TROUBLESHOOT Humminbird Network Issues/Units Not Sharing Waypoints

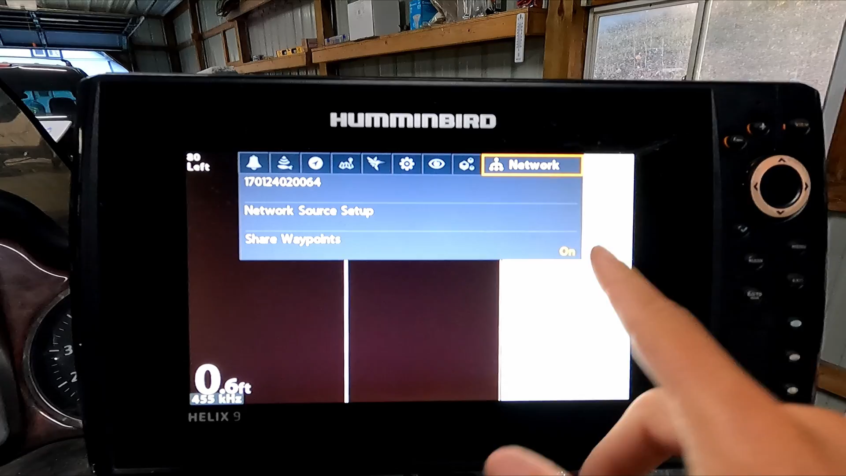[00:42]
On screen: depth 0.6 ft
So you just toggle that on or off with this arrow over here. So you want to leave that on.